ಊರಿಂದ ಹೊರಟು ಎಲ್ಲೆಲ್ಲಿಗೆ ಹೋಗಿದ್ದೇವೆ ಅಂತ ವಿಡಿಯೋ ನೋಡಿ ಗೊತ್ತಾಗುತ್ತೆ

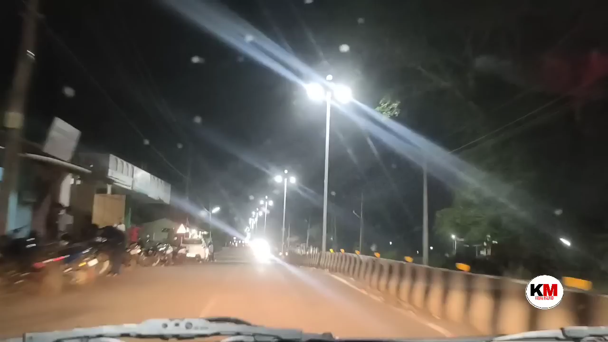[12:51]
ಅಲ್ಲಿಂದ ಬರೋಷ್ಟೊತ್ತಿಗೆ 7:30 ಆಗಿತ್ತು. ಊಟ ಮಾಡ್ಕೊಂಡು ಹೋಗೋಣ ಅಂತ ಹೇಳಿ ಈಗ ಊಟ ಮಾಡೋದಕ್ಕೆ ಅಂತ ಬರ್ತಾ ಇದ್ದೀವಿ. ನೋಡಿ ನಮ್ಮ ಸಾಗರ ಎಷ್ಟು ಚೆನ್ನಾಗಿ ಕಾಣ್ತಾ ಇದೆ. ರಾತ್ರಿ ಲೈಟ್ ಹಾಕಿದಾಗ ಒಳ್ಳೆ ಜಗಮಗ ಅಂತ ಇತ್ತು.
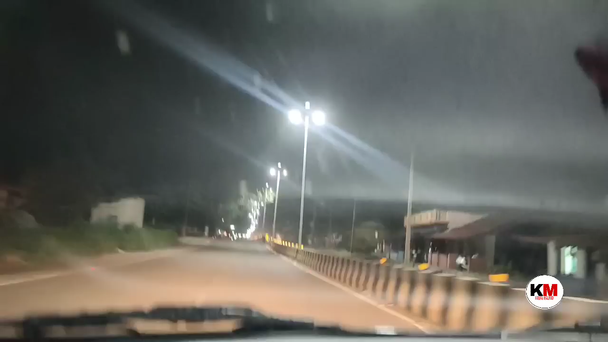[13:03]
ಎಲ್ಲ ಕಡೆ ಈ ಥರ ಲೈಟ್ ಹಾಕಿದ್ದಾರೆ. ಅವಾಗ ಮತ್ತು ಡಿವೈಡರ್ ಕೂಡ ಮಾಡಿದ್ದಾರೆ ಇದು ಸೊರಬ ರೋಡಲ್ಲಿ. ನಾನು ಯಾವಾಗಲೂ ಒಂದು ಎರಡು ಮೂರು ಸಲ ಈ ಹೋಟೆಲ್ಗೆ ಹೋಗಿದ್ದೀನಿ, ನಿಮಗೂ ಕೂಡ ತೋರಿಸಿದ್ದೆ ಅಲ್ಲ.